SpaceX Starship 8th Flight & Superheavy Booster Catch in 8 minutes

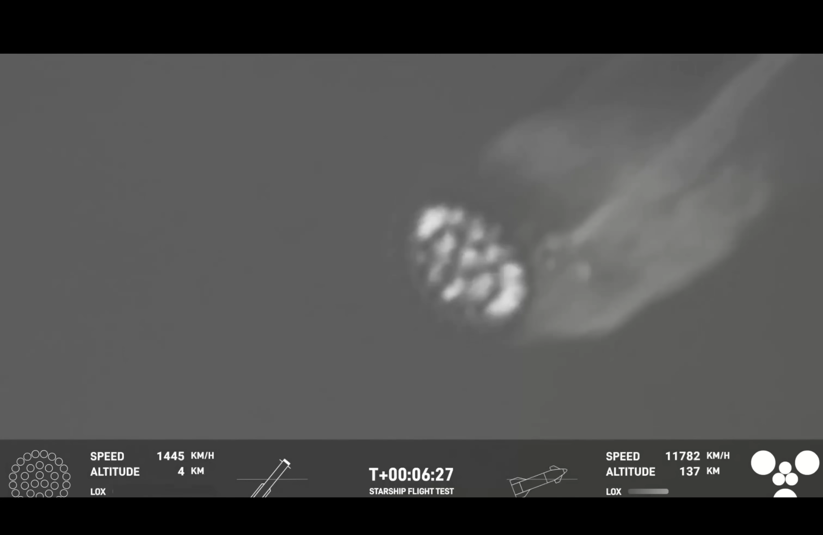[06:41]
Once again, we're going to ignite first the center 13 engines.